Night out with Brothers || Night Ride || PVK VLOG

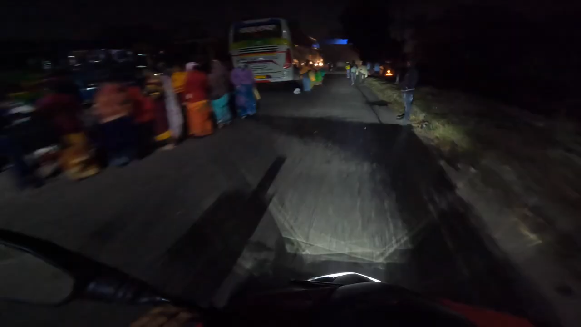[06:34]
দেখেন খাওয়া দাওয়া করতেছে, খিচুড়ি খাইতেছে, ডাল খিচুড়ি 10 টাকা ডাল ভাত। এই যে দেখেন জলের বোতল, বাংলার বোতল, ওই ধরনের রান্না বান্না করতেছে।
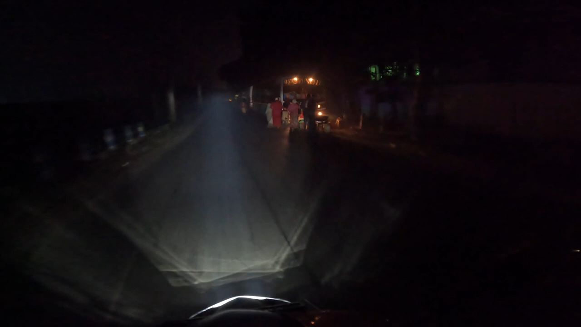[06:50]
দেখেন দেখুন দেখুন এই কুলের পাটি মেলাতে এত লোক হয়, বাচ্চা কাচ্চা নিয়ে একদম একাকার।
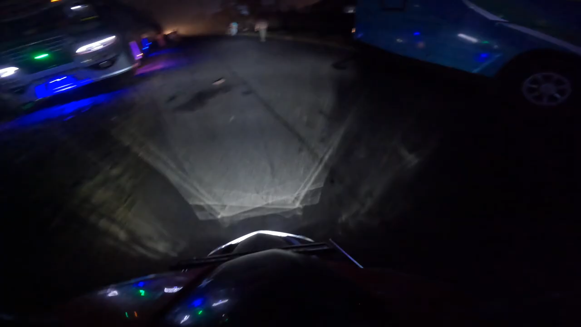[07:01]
কি ঘুরবো বিশ্বদা?
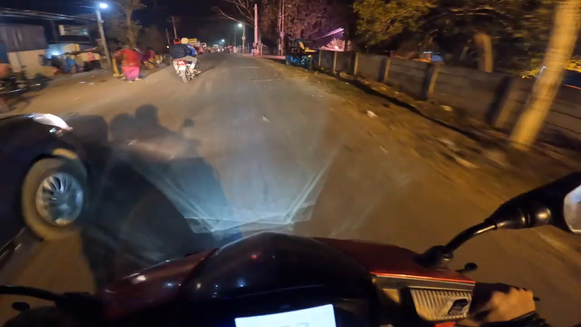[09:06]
আমাদের মেলা দেখা কমপ্লিট, এখানে বেরিয়ে স্টেশনের আশেপাশে চাপা খাবো। ওরা তাকায় রয়েছে, গোপুরো লাগাই রাখছি না, আমরা গোপুরো লাগালে লোকজন তাকা দেয়।
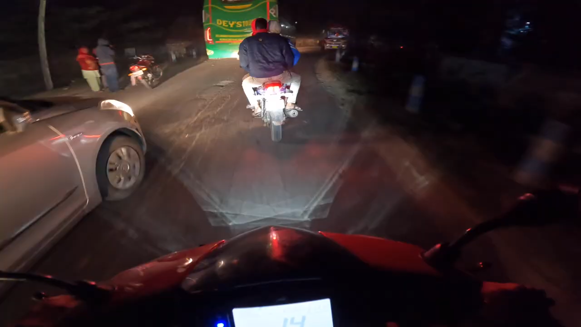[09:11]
আমরা এখন কল্যাণী গান্ধী হসপিটাল পাশ দিয়ে মেইন কলোনি ঢুকবো। ডান্দিক মানে সোজা, এটা শালা ডান্দিক।